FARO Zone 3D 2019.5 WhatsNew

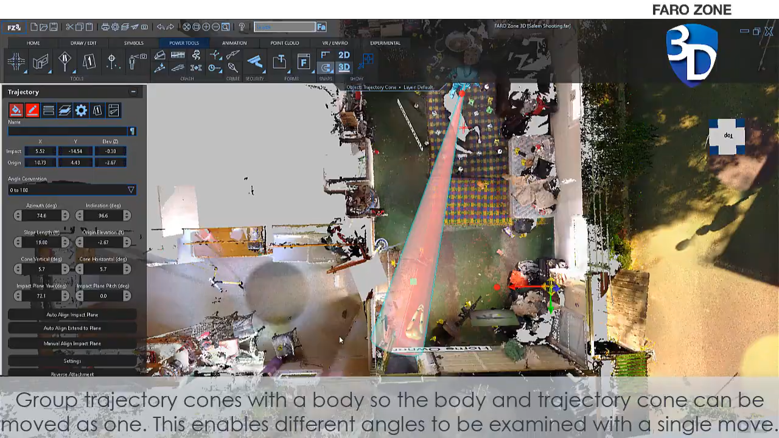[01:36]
This enables different angles to be examined with a single move.
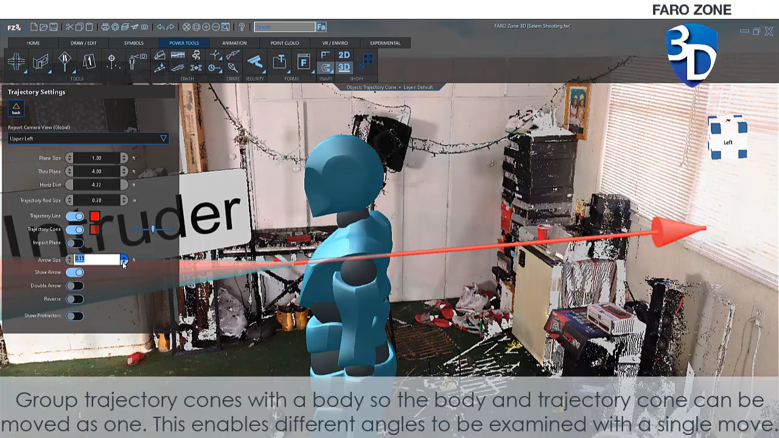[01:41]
Curb Tools.
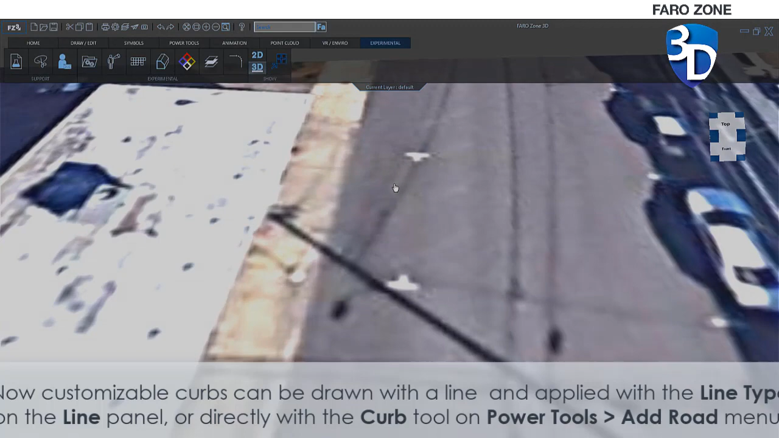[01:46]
Now, customizable curbs can be drawn with a line and applied with a line type on the line
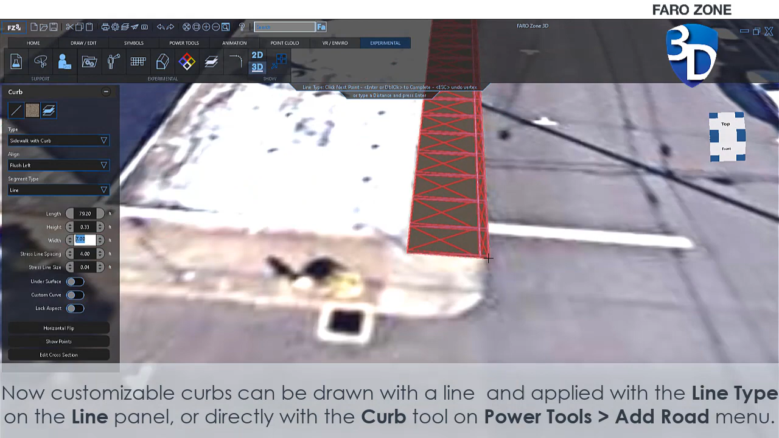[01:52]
panel or directly with the Curb Tool on the Power Tools Add Road menu.